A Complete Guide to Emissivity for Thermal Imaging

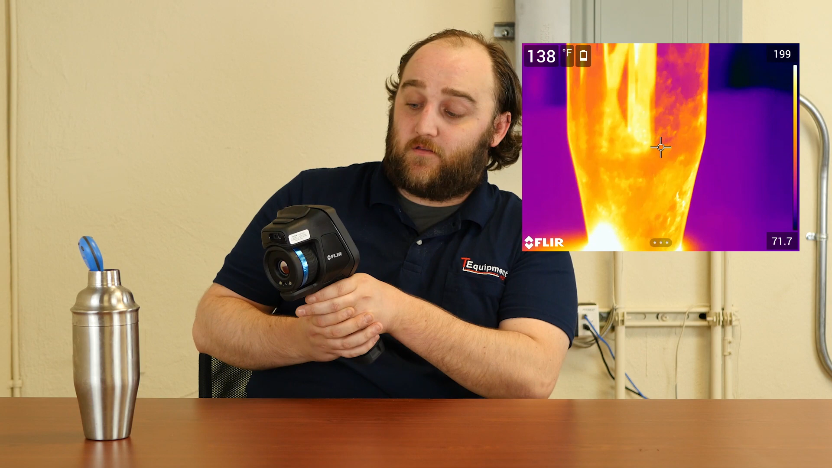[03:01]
On screen: spot 138°F
So the thermal camera is telling me that this is 90 degrees F. That's not great. So what we want to do in cases where we're looking at shiny metal is create a little target spot. And here, I've added some black electrical tape. And if I look at just that spot, wow, that is a lot brighter. I can already see that it's not severely affected by reflections, certainly not like the metal.